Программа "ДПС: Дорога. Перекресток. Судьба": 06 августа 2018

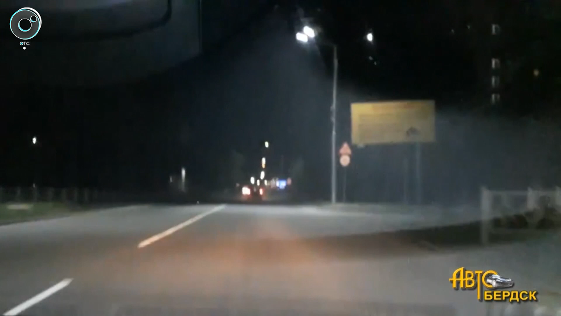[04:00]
На перекрестке Красной Сибири и Боровой улица Лунная теперь раздваивается. На подъезде к перекресткам водителю необходимо перестроиться в другой ряд. Мнения по поводу отремонтированного участка дороги разделились. Автомобилисты со стажем считают, что проезд по улице стал более безопасным, разметка проглядывается, ровнее стало и дорожное полотно.
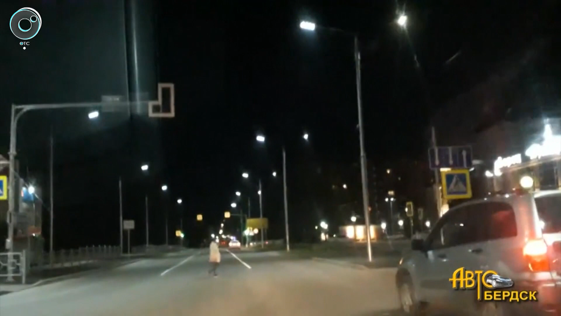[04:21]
Из минусов водители отмечают большое количество светофоров, аргументируя это тем, что пешеходы чаще балуются, нежели используют кнопки на электронных регулировщиках по назначению. Воровать так миллион.